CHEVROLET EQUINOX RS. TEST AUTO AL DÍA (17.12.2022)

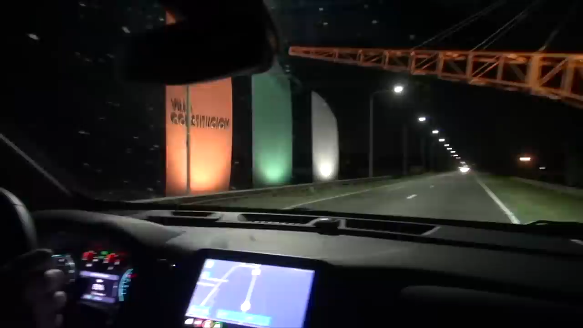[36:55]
Por último, andando en ruta de noche, destacamos las luces.
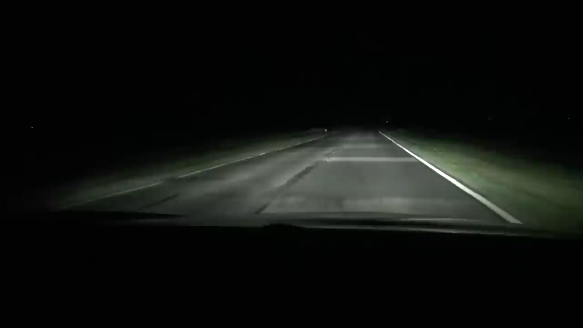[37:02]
Son LED de excelente poder lumínico y además las altas son automáticas. Quiere decir, cuando no viene nadie de frente o no registra un vehículo yendo por delante nuestro,
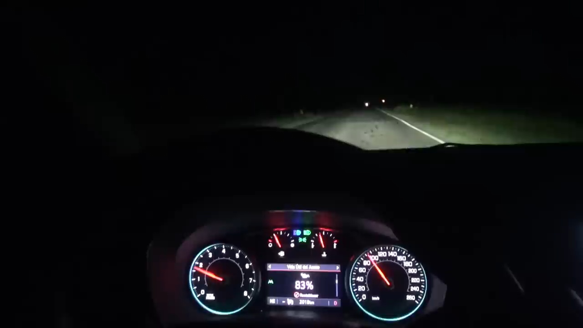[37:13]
tira las altas y el conductor ya se olvida de subirlas, que además son excelentes como iluminan, y si viene alguien o nos acercamos a alguien, bajan solas y un inconveniente menos para no encándida.